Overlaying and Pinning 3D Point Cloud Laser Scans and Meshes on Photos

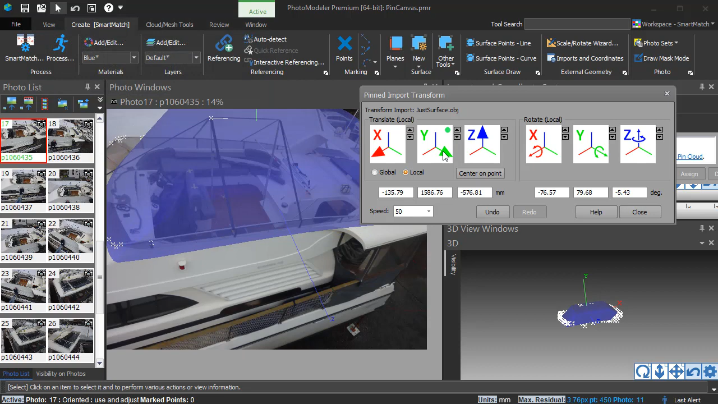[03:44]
Click or hold the arrow buttons for fine adjustments.
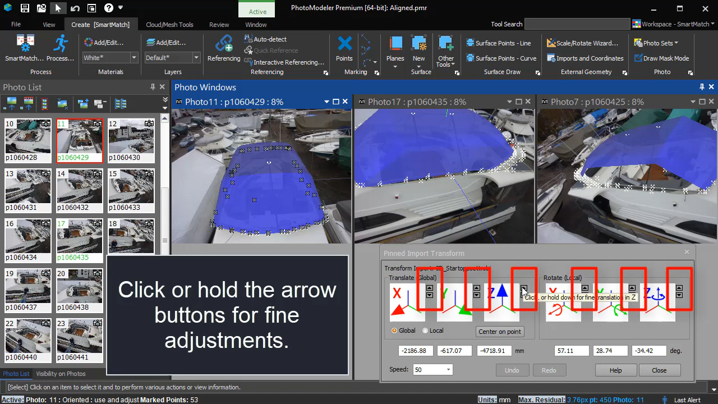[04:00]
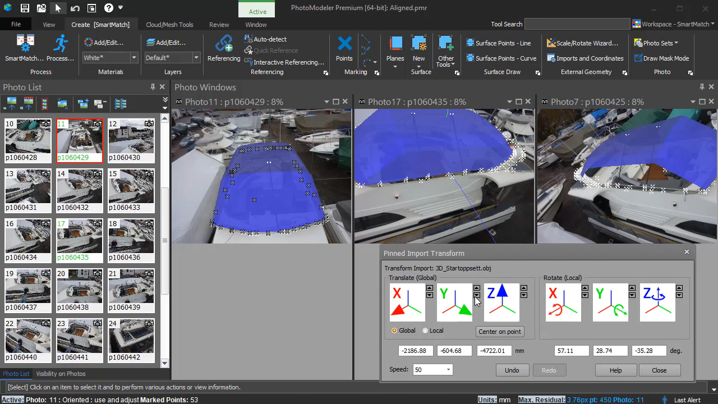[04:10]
In the third and last example, vehicle speed and distance estimation is demonstrated.
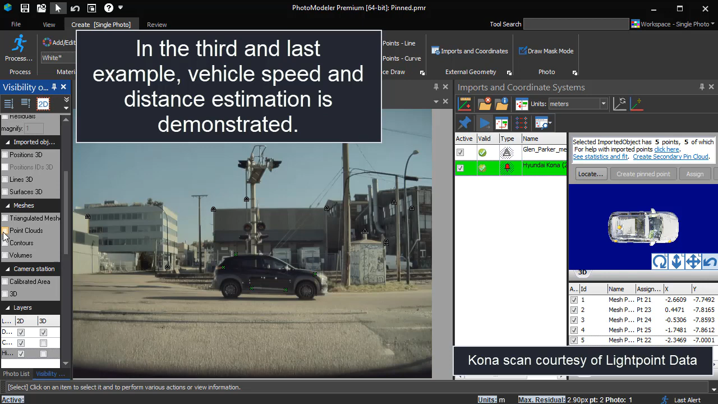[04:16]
The scan was aligned with the single photo using multiple light rays.
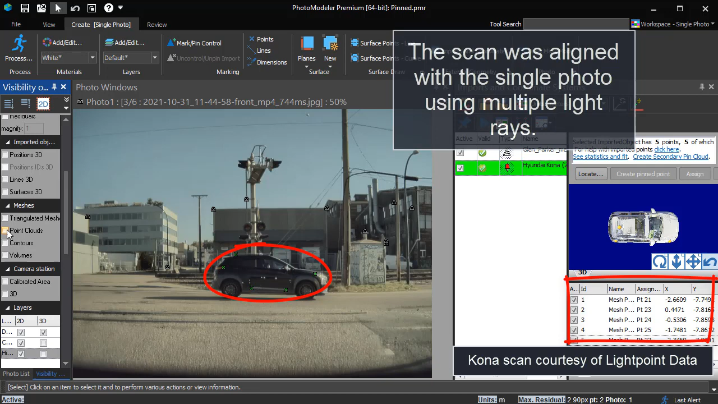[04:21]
The option to copy and create a secondary cloud allows the cloud to be positioned at a second location without needing to import a second copy.
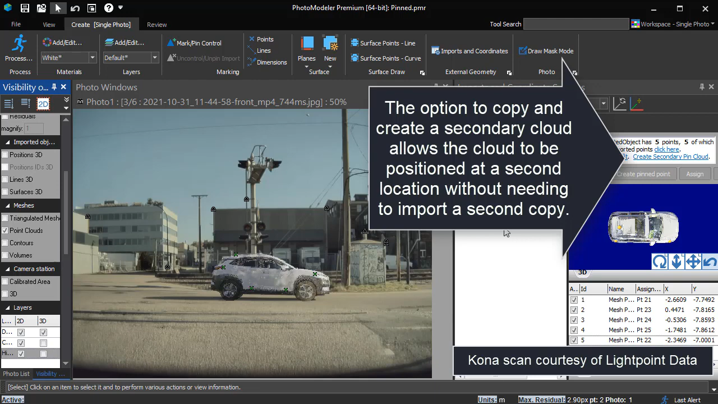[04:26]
The extracted pin locations can optionally be copied with a secondary mesh,